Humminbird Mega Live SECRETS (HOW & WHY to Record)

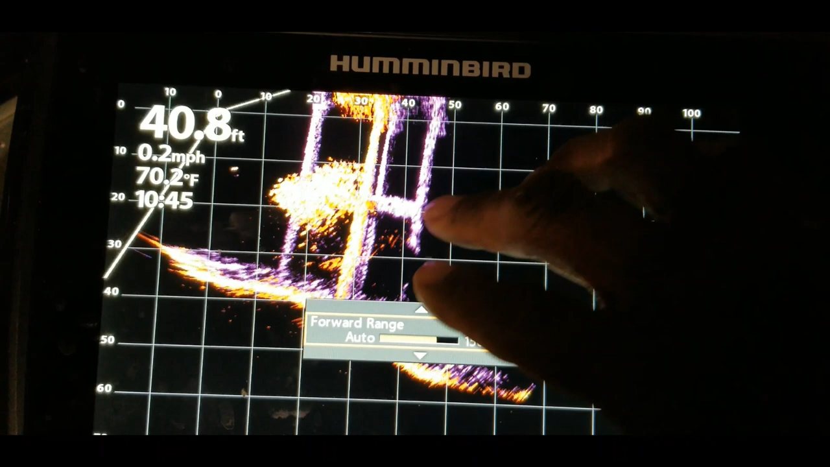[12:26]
On screen: depth 40.8 ft, water 70.2°F, speed 0.2 mph
making it smaller at the same time so it's more defined those could be uh a group of crappy
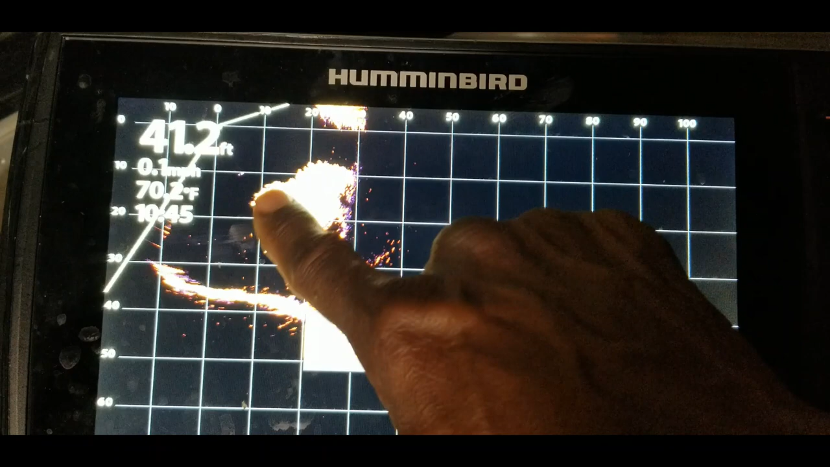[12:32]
On screen: depth 41.2 ft
right there as i'm panning around this was actually during a tournament so i didn't uh
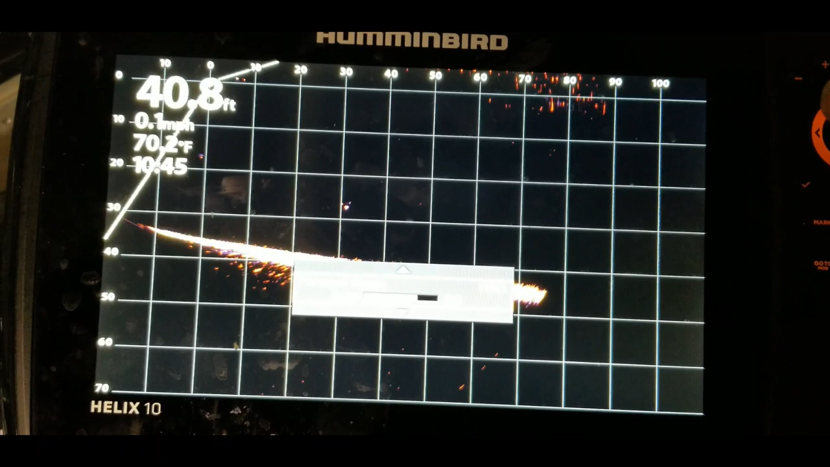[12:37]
On screen: depth 40.8 ft, water 70.2°F, speed 0.1 mph
really have the time to try to catch some of those to see um and there was a bass tournament
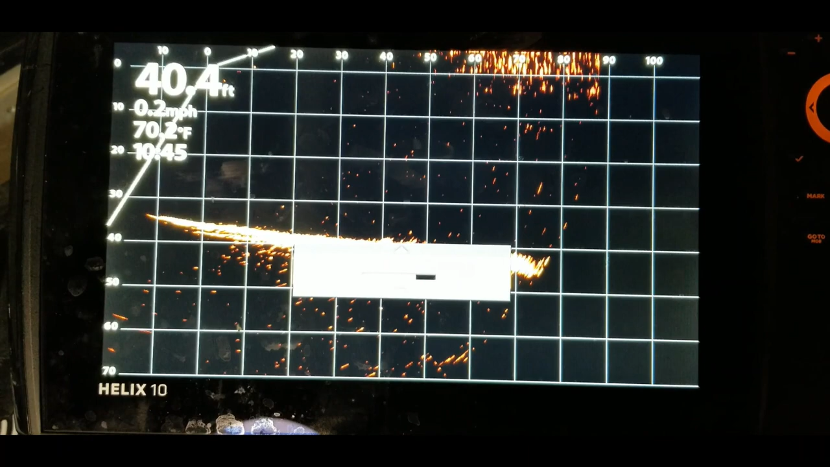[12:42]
On screen: depth 40.4 ft, water 70.2°F, speed 0.2 mph
so i didn't really want to take the time to see if i could catch those fish um now let's see so the
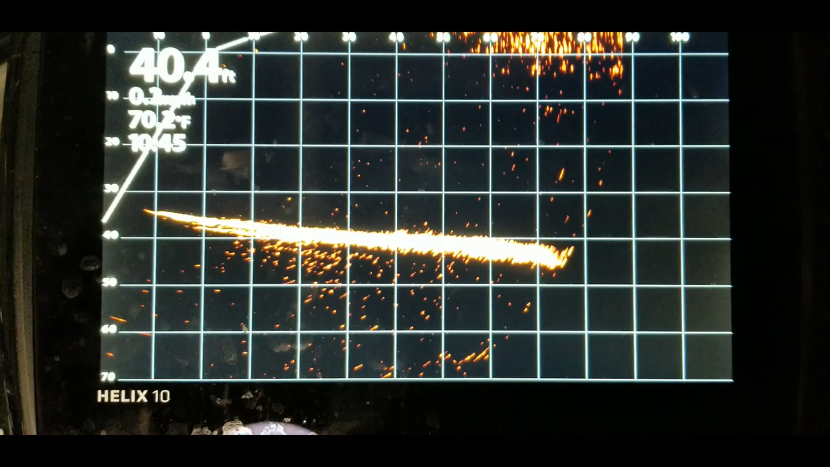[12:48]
On screen: depth 40.4 ft, water 70.2°F
recording stopped again so we want to hit the menu button go back into
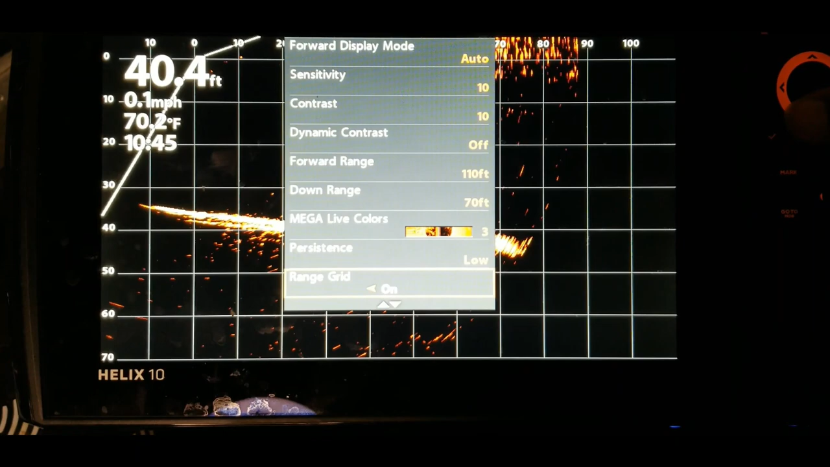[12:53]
On screen: depth 40.4 ft, water 70.2°F, speed 0.1 mph
let's see there we go record mega live
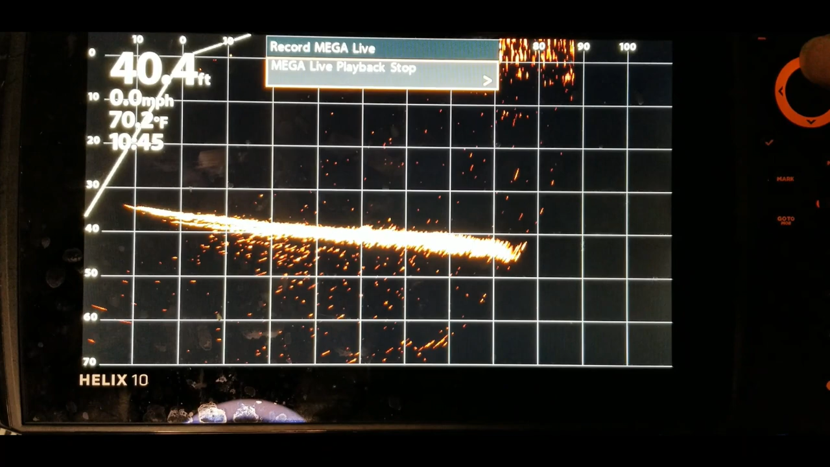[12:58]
On screen: depth 40.4 ft, water 70.2°F, speed 0.0 mph
and let's just take a look at one of the other uh so we have to stop it
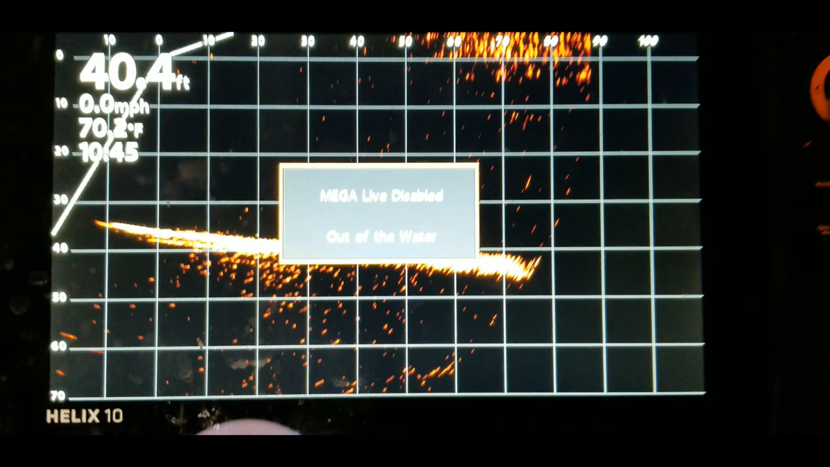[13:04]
On screen: depth 40.4 ft, water 70.2°F, speed 0.0 mph
and we will go back into menu and just take a look at one of the other settings real quick
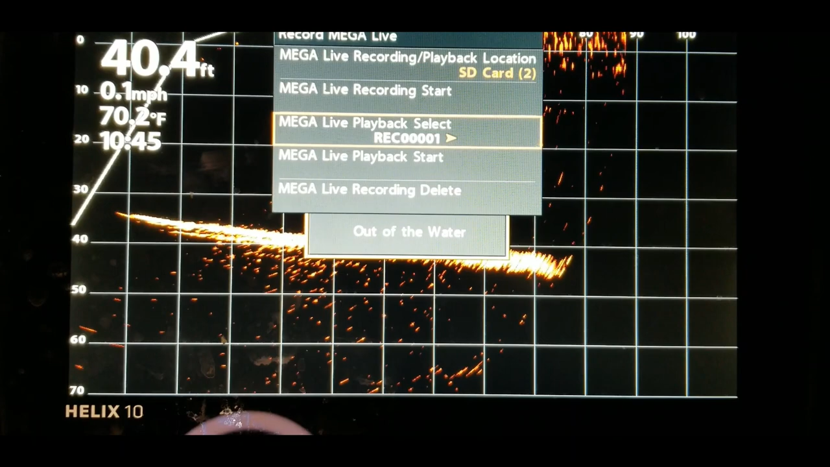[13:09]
On screen: depth 40.4 ft, water 70.2°F, speed 0.1 mph
one of the other recordings let's see we can take a look at number
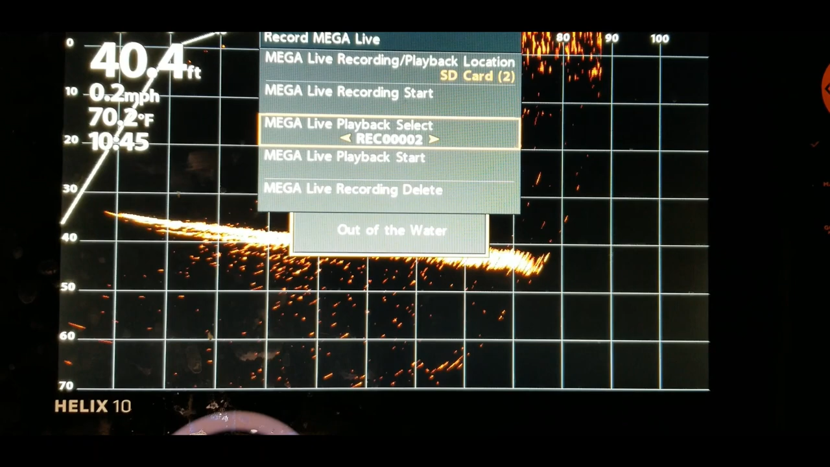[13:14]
On screen: depth 40.4 ft, water 70.2°F, speed 0.2 mph
two let's just see what the number two is go down to mega live playback hit the start button
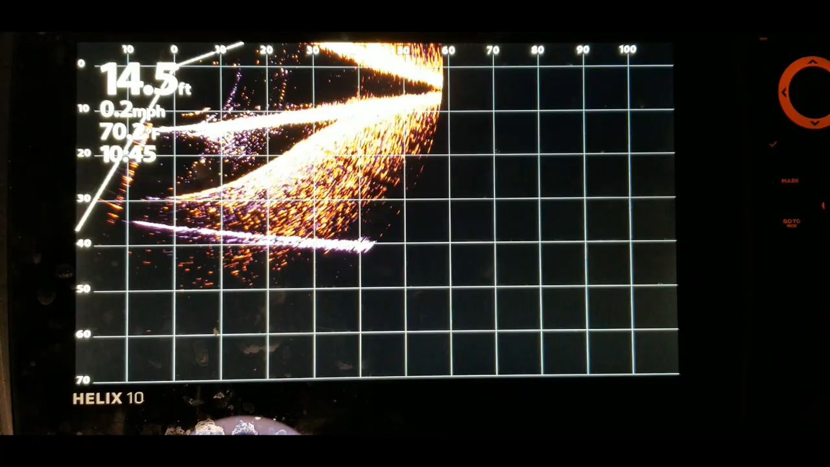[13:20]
On screen: depth 14.5 ft, speed 0.2 mph
and there we go on this one so this one's probably going to be one where it was a lay down in the water and i was just going back and forth so you can see the the branches and things like that
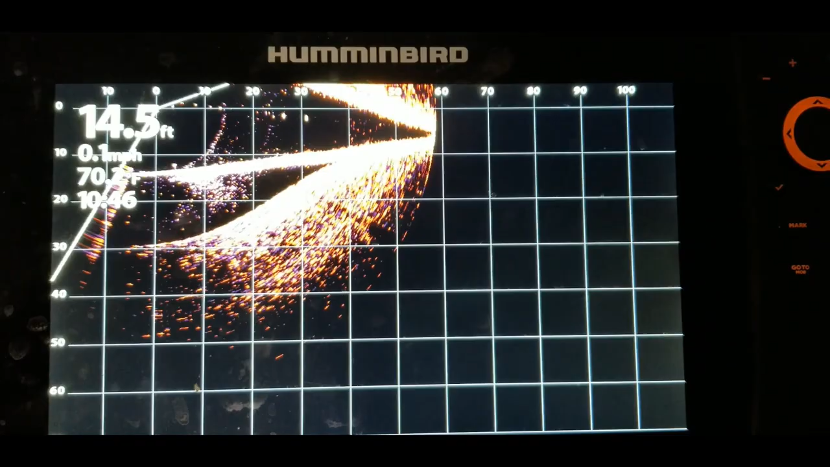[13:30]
On screen: depth 14.5 ft
whenever it's um going over it there was a little fish right there um so it's pretty much the same thing this
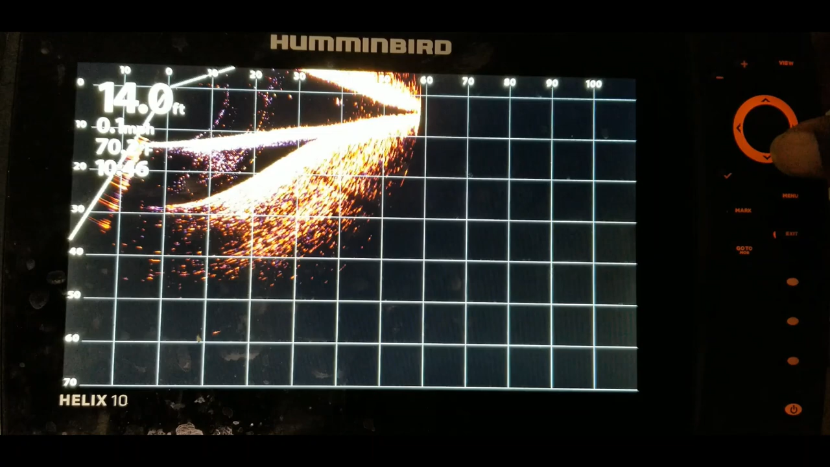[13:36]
On screen: depth 14.0 ft, speed 0.1 mph
recording isn't that long but you can hit the menu button and you can go through and play with
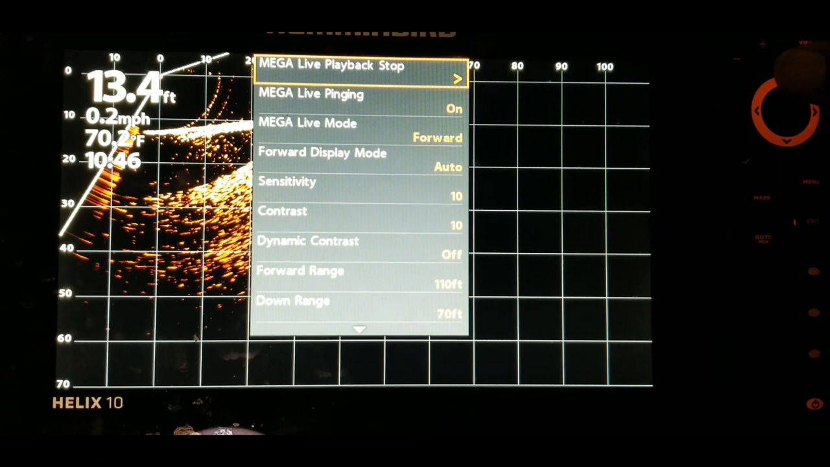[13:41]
On screen: depth 13.4 ft, water 70.2°F, speed 0.2 mph
the range the the um sensitivity the
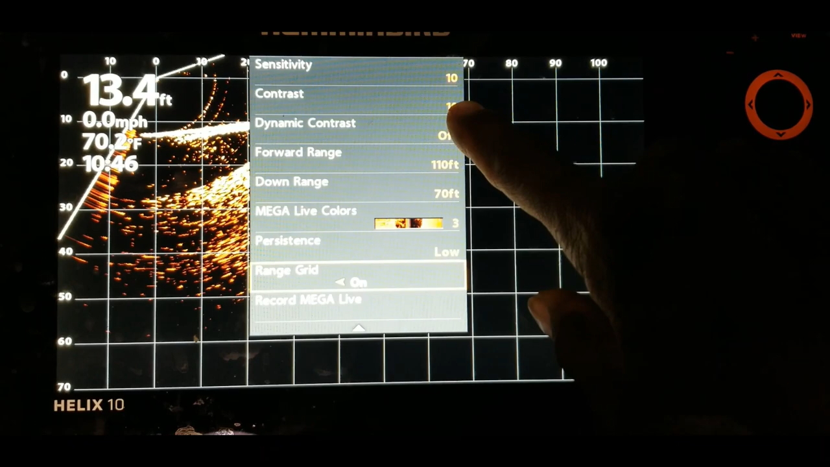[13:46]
On screen: depth 13.4 ft, water 70.2°F, speed 0.0 mph
contrast dynamic contrast and i don't want to go through all of these things here guys
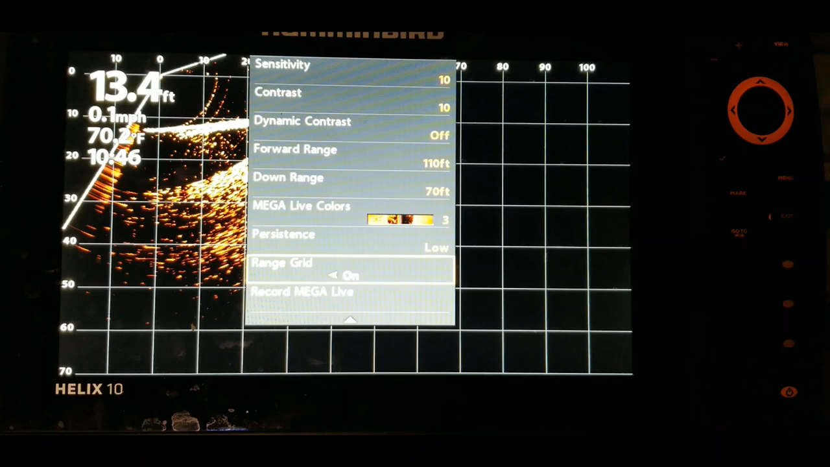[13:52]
On screen: depth 13.4 ft, speed 0.1 mph
but the purpose of this was just to show you guys the quick and simple way it is
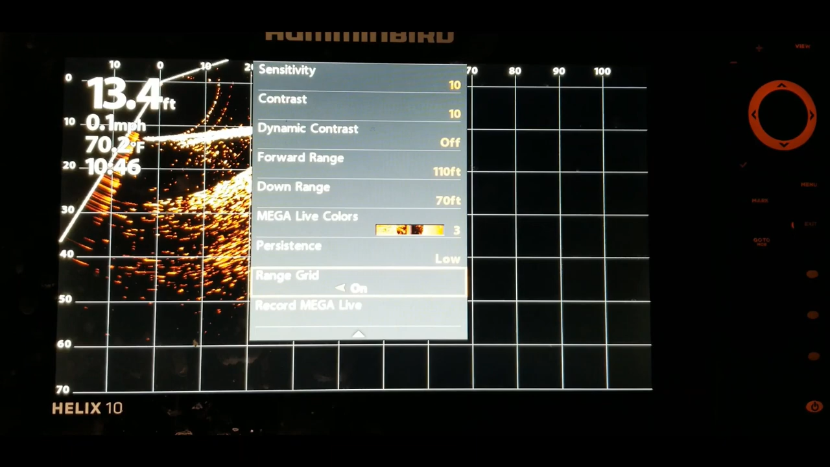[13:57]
On screen: depth 13.4 ft, water 70.2°F, speed 0.1 mph
um all it takes for you to be able to record your session while you're out on the water and
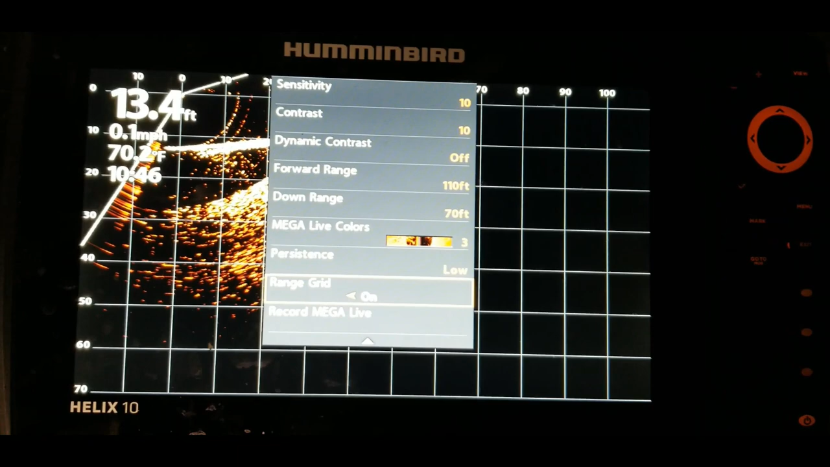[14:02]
On screen: depth 13.4 ft, speed 0.1 mph
come back and replay that at home and play with the sensitivity the